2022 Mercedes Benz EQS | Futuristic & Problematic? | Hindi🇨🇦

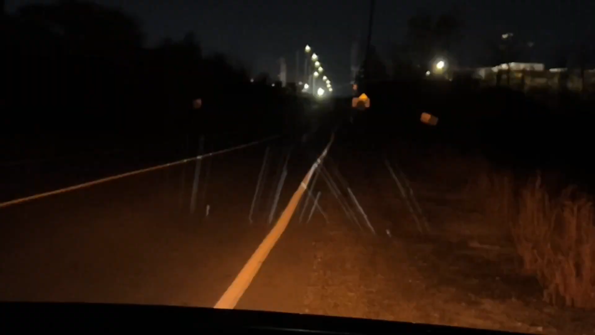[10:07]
यही नहीं जो हेडलाइट्स मैंने बताया ना वो भी जो ऐसे लाइन्स वाला जो है शो करता है पूरा,
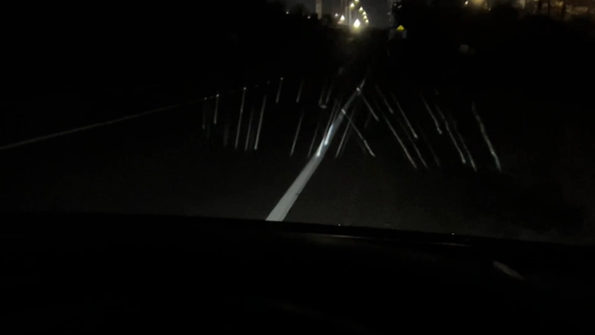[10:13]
आप जो हेडलाइट्स है मर्सिडीज इसका लोगो वगैरह जो भी है प्रोजेक्शन ला सकते हो ईसीयू वगैरह जो इसका कंप्यूटर जो ट्यून करके लिटरली जो है
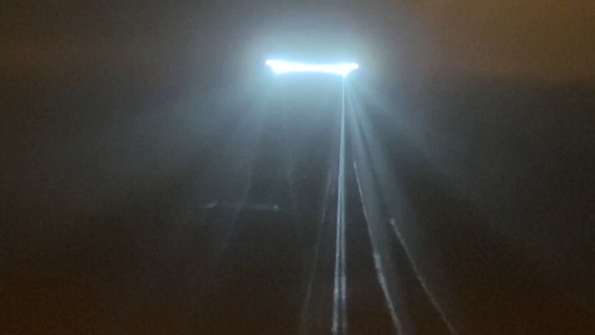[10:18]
पूरा लाइट शो एकदम जो एक्यूरेट जो है रात में भी जो हेडलाइट जैसे आपको दिखते,
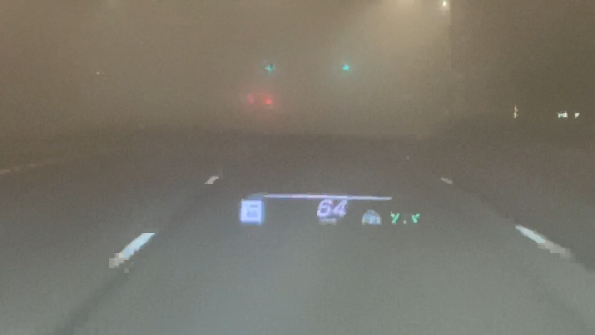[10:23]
जैसे कल जो है फॉगी वेदर था तो दिख रहा था ना कैसे हेडलाइट जो है सारे एडजस्ट हो रहे ऑन कमिंग ट्रैफिक ब्लाइंड स्पॉट वगैरह सारा कवर करके।